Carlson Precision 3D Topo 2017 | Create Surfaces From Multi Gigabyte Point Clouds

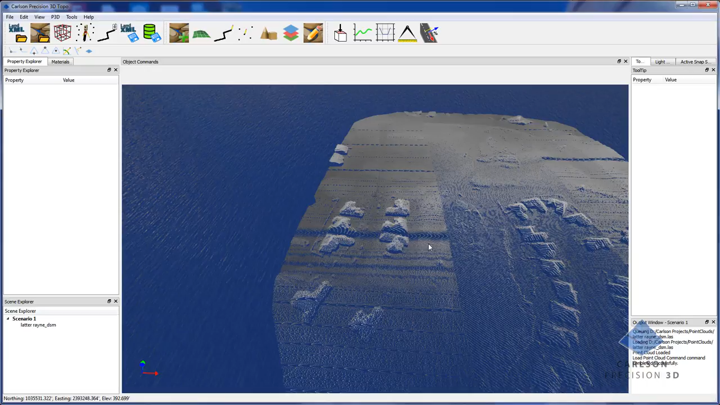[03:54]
and so I'm going to show you how to use p3d to basically eliminate all of these rooftops and all these cars and these fence lines
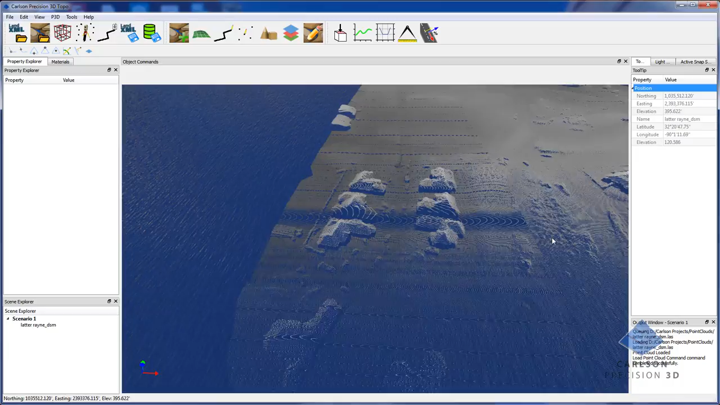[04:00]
here pretty quickly so what I'm going to do is first I'm going to reduce I'm going to select the point
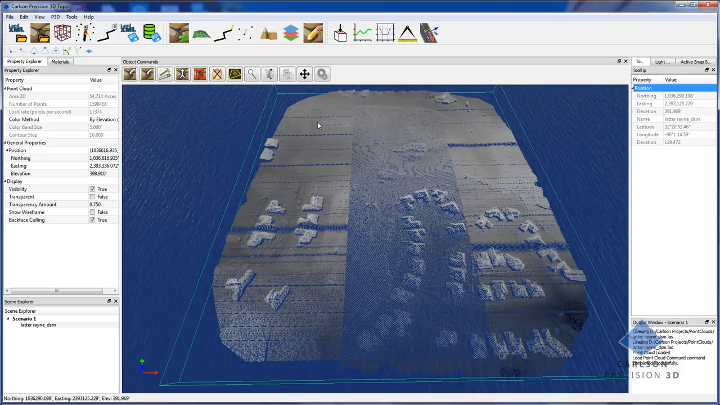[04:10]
cloud just by clicking on it and I'm going to go and notice the object commands that pop up I'm going to go to the filter and what I'm going to do because I've got oh 1.6 million in here so basically the bare ground filter takes longer to run and so the more points you have obviously the longer it's going to take and this is a 54 acre site so 100 million points for 54 acres is a kind
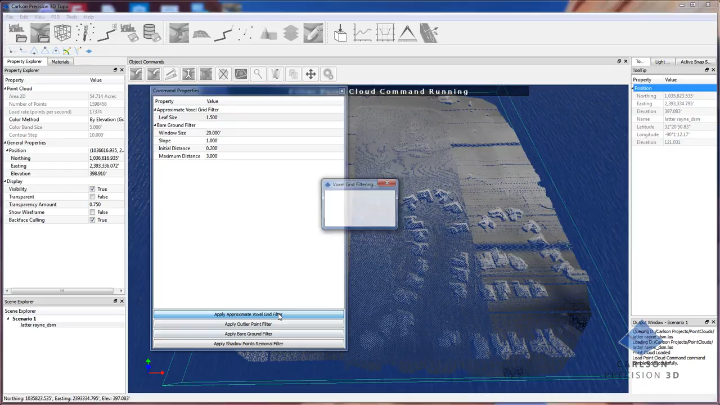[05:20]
a voxel approximate filter here first and what this does is essentially I'll just removed about a half million points and you notice the point cloud doesn't look a whole lot different because we
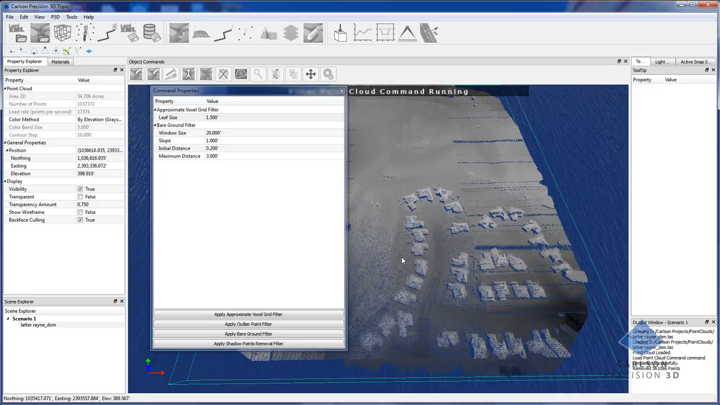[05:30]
still have over a million points in here but that was my goal was to get it down to around a million points before we start doing the the bare ground on it so I'm going to go ahead and set these parameters now this window sizes is important because trying to do trees and and vegetation then essentially what the window size is it'll go through this this rectangular window size
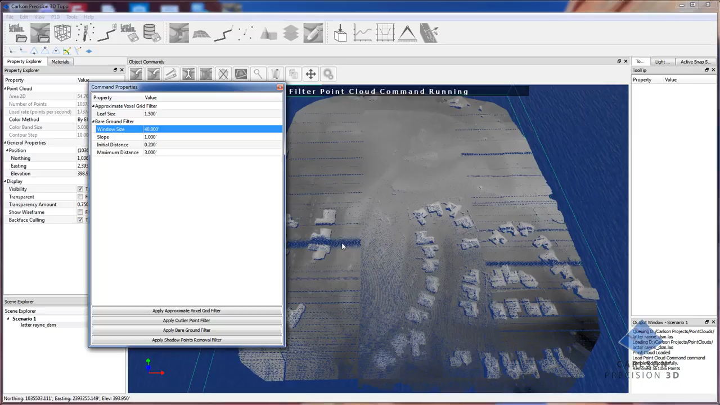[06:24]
and roofs houses have a tendency to be quite large so with trees we can get away with something like a ten-foot window five-foot window but with but with houses you need to use a larger window size explain the window size initial distance and the maximum distance are and the slope value are values in the algorithm this maximum distance means how far away well a non ground point you know how much higher it can be and still be considered a ground point and so the lower you make this obviously the
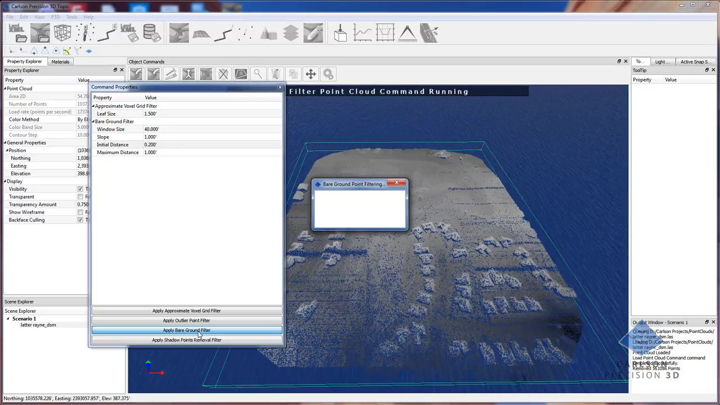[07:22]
parameters and I'm going to go ahead and hit the apply ground filter and this process will take approximately four to five minutes only four minutes and we have removed three hundred thousand
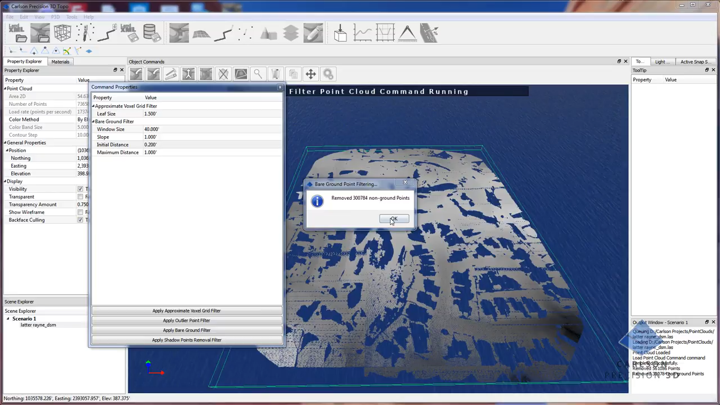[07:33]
seven hundred eighty four non ground points so I'm going to click on ok and we can examine the
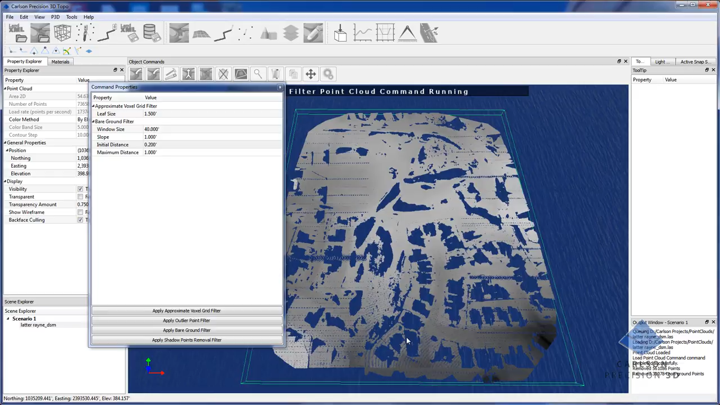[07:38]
results and we can see that the all the roofs appear to be pretty well gone still see a little bit of an artifact one there and I notice that there's a couple that are still floating around over
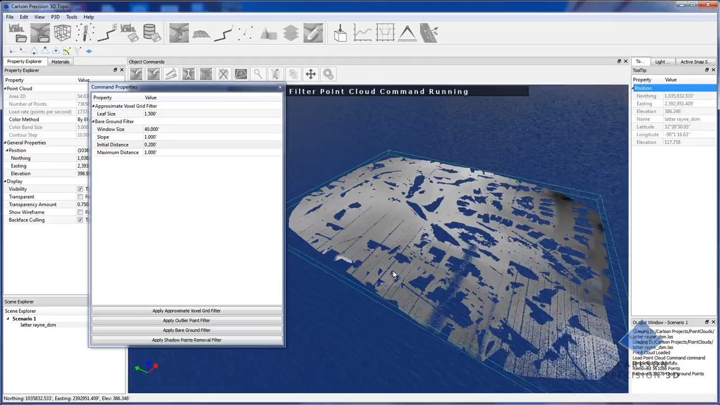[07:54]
in this area you can kind of see them since I have the coloration from
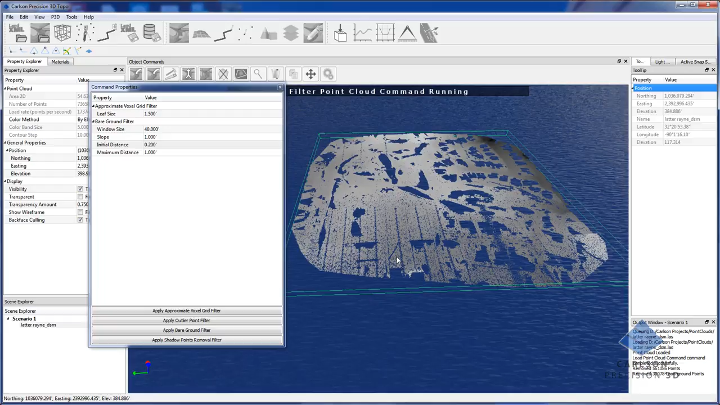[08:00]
set to grayscale on on the cloud it may just makes it a little bit easier to see the the
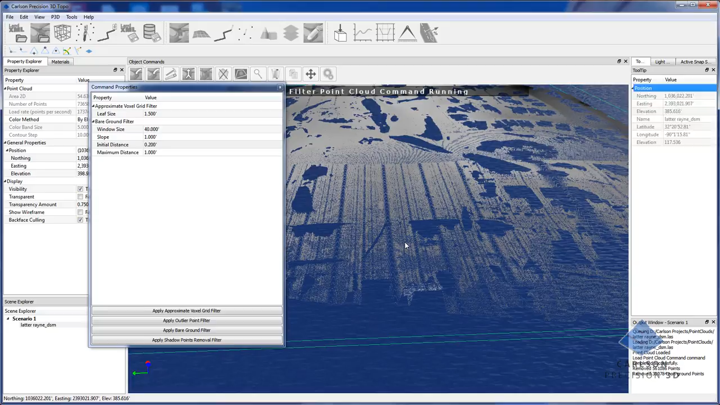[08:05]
the high points in here so I can see that I have what appears to be
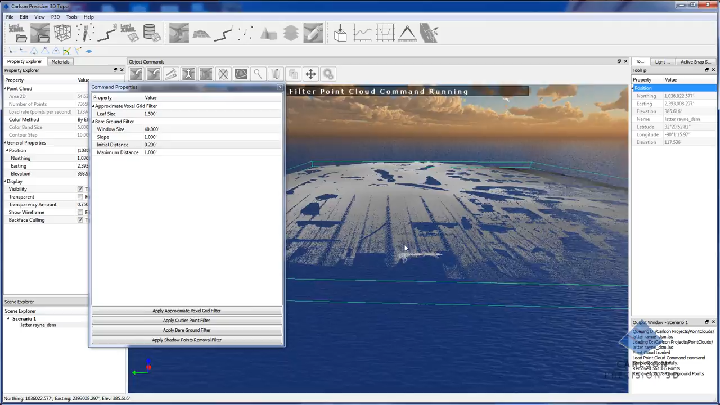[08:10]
a car and a house so I'm going to end the filtering command I'm just going to crop or delete these points I'm just going to
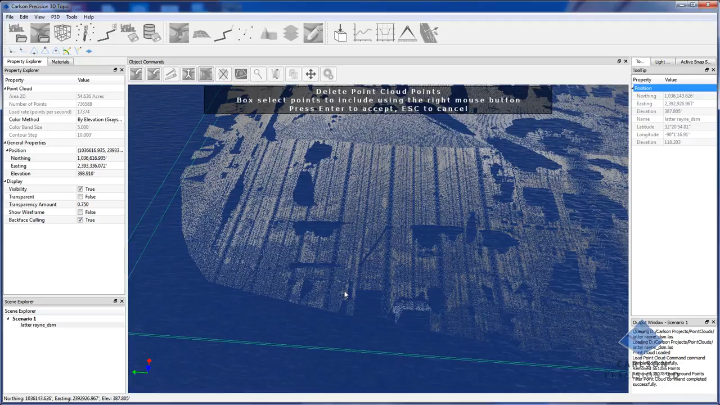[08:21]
delete these out it's not really in the area of interest so there we go see
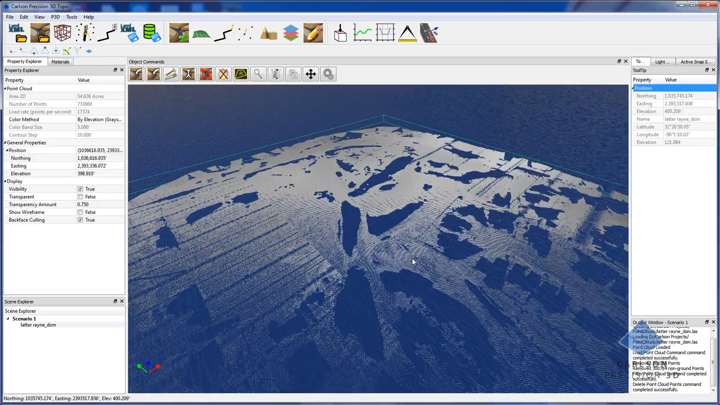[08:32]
everything else looks pretty reasonable there's a little bit of something over here but one thing another filter that we
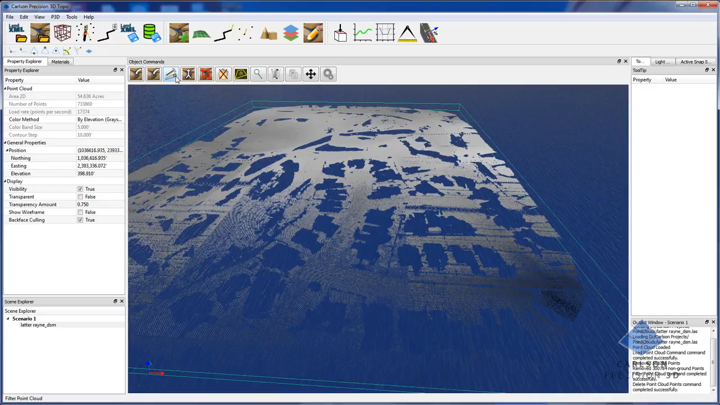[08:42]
can apply is the outlier filter and that is individual points that are pretty far from other clusters of points and it
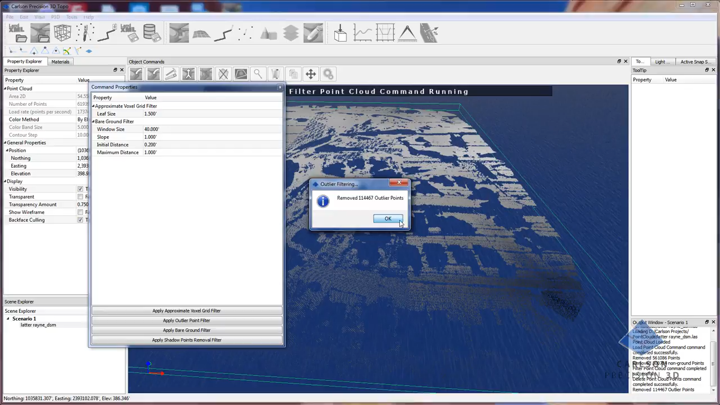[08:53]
was apparently quite a few of those here so now what I'm going to do is take a look at our result so you can see essentially it's just taken out the houses a lot of the